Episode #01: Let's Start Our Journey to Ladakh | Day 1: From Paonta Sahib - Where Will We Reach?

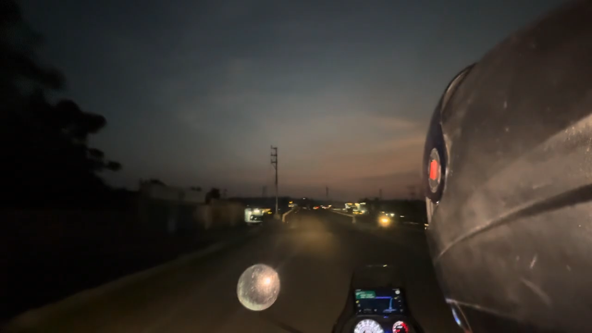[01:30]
ये एक लंबी सीरीज होगी जिसमें हम आपको कुछ नई नई जगहें दिखाएंगे जहाँ जहाँ हम जा पाएंगे अपने इस ट्रैवल में।
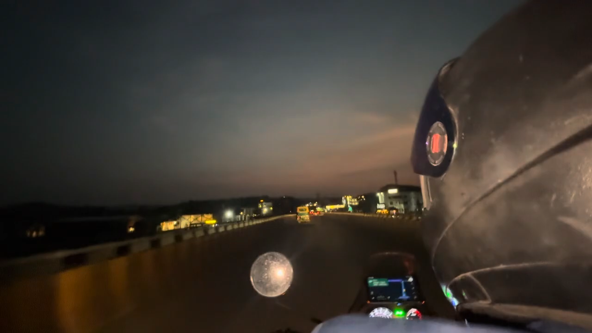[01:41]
और अब पांवटा साहिब से हम निकल चुके हैं, आप सामने देख सकते हैं ये महादेव चौक है, और साइड में ही आपको दिख रहा होगा डिशम थिएटर जिसको हमने क्रॉस किया, और इस समय बहुत सुंदर लग रहा है, लाइटिंग वगैरह सब कुछ चमचमा रहा है पांवटा साहिब में।
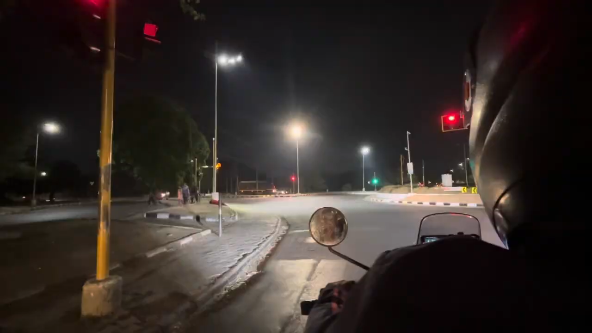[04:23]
तो हम निकल दिए आगे अपने ट्रैवल के लिए, रात हो गई है काफ़ी ज़्यादा,
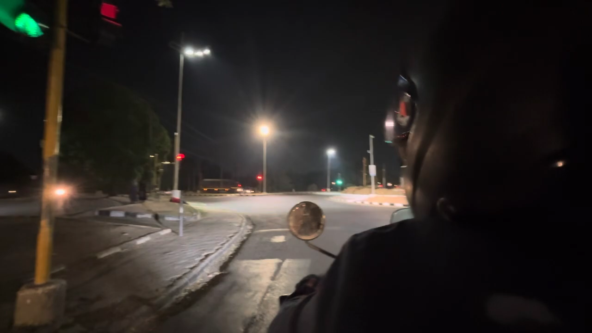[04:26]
और ये है चंडीगढ़ की वादियाँ, यहाँ हम पहुँच चुके हैं।
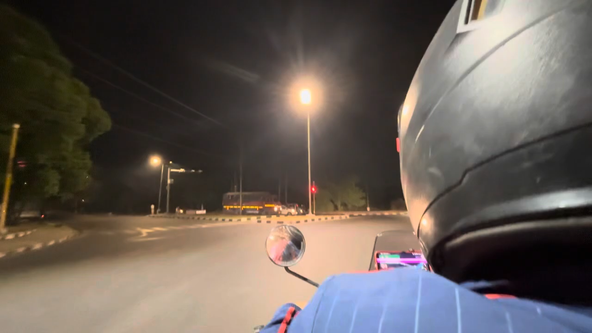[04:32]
तो आज इतनी रात हो चुकी है, हमने सोचा अपनी जर्नी को यहीं हॉल्ट करना चाहिए, तो हम आज रुकेंगे रात को मोहाली में।